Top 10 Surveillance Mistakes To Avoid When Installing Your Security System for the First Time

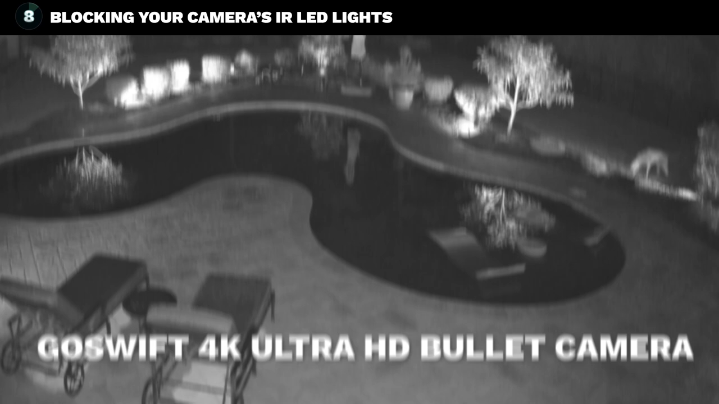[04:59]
IR light is invisible to the human eye.
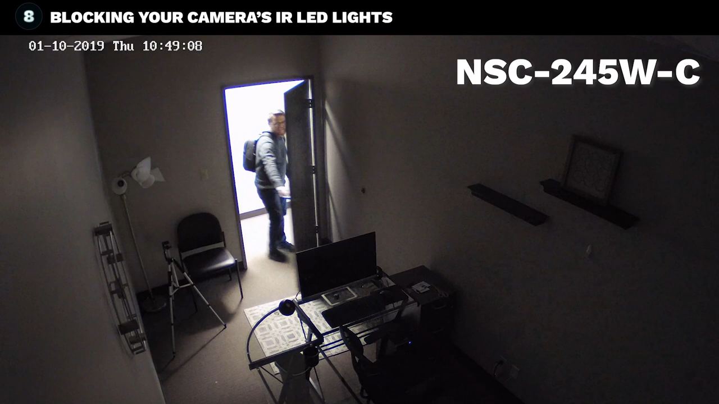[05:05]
So if you or I were in a room with an IR camera, it would appear to be pitch black, In reality, the room is bright with light that only the camera can see.
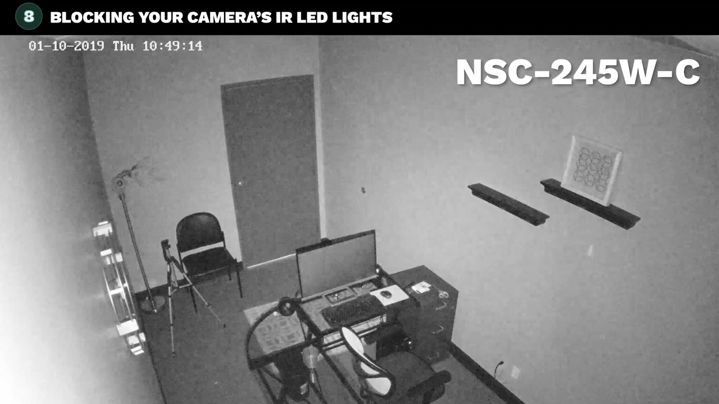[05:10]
Now, here's why this is important. When you install your camera, you have to make sure to install it in a position so that the IR lights have free range.
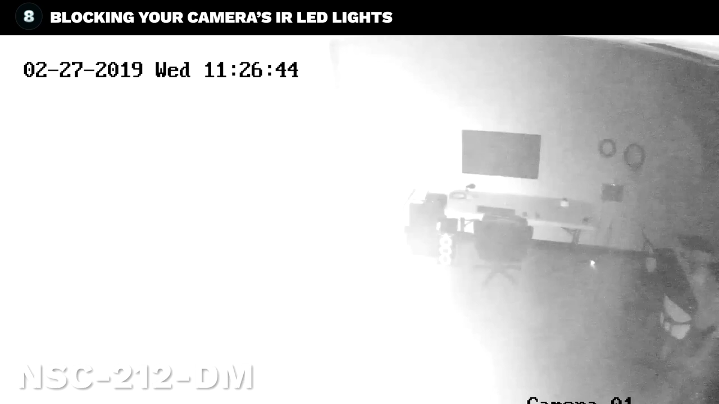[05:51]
That image is totally washed out, because all of that infrared light is immediately bounced off the wall back to the camera before it even reaches anything else in the room. This is known as IR flooding.
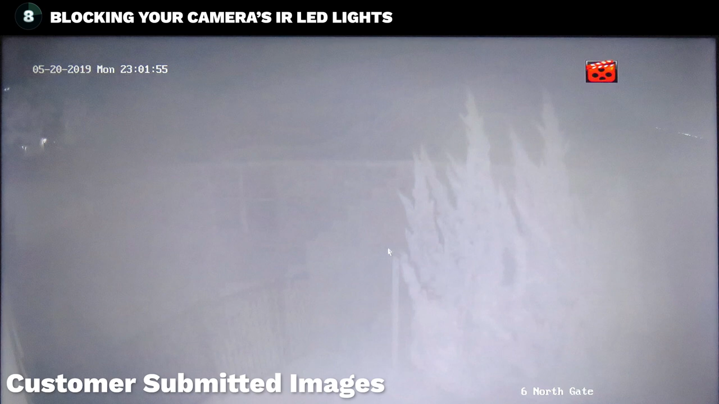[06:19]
Another issue you might experience when it comes to your infrared LED lights being blocked is IR glare. This is when your IR lights are reflected off of a nearby object back onto the lens,